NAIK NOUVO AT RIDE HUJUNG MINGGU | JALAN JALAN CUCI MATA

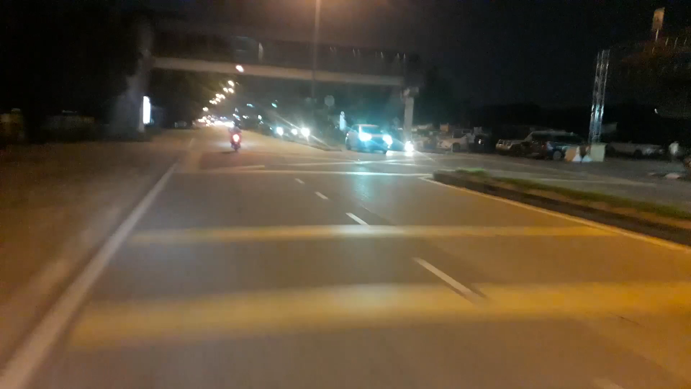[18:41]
Ni Pekan Dengkil. Tadi aku nampak balai Puli Dengkil. Ni dah masuk jalan kawasan kampung, boleh tembus Putrajaya.
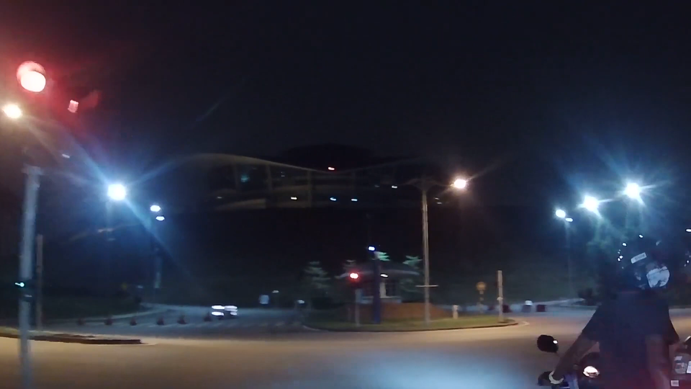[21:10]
Dalam masuk Putrajaya, best tu. Seronok tu. Dulu saya kung fu atas ni bang.
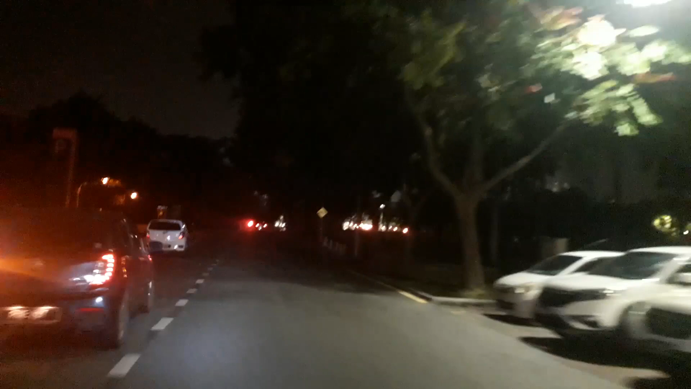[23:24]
Oh, itu dia dataran. Apa dataran ni? Ini tangga. Oh, sampai Masjid Terjaya. Oh, cantik boh.
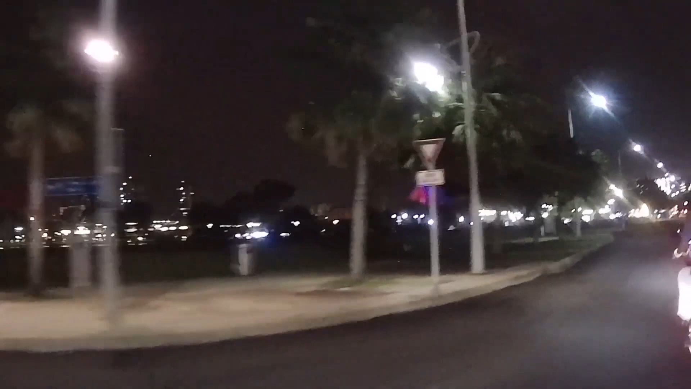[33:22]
Ada food truck lah situ. Baik lah.
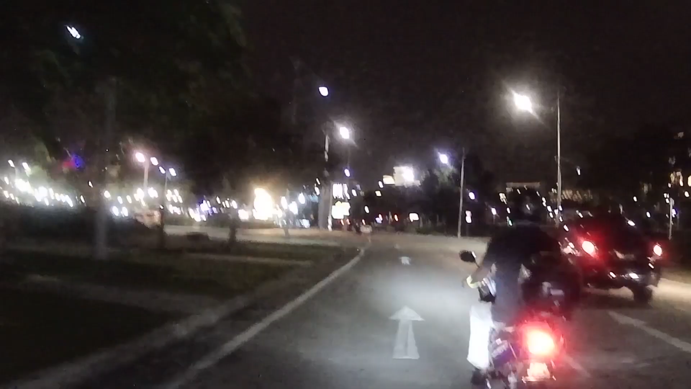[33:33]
Food truck berjaya. Itu lah, campai dia.